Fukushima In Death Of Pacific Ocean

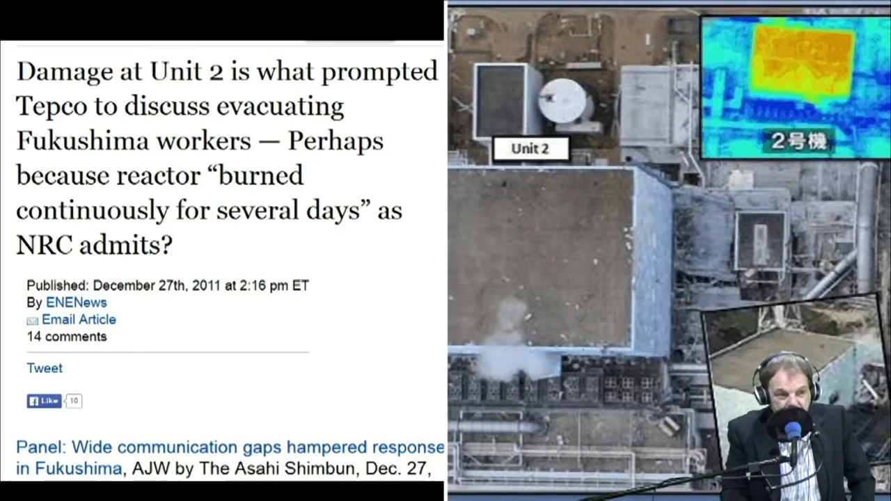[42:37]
That's Unit 2, but that's a comparison of what Unit 3 should look like.